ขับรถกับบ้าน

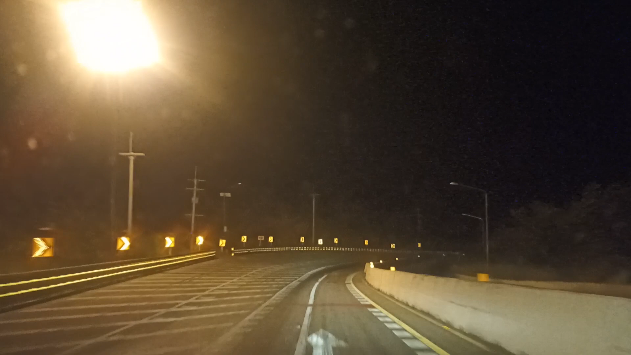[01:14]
ทางล่งเขาครับตรงจังหวัดเลยนี่ ขัวเขาเยี่ยงครับกันก็มีมากนี้ก็มีมากที่นี่ท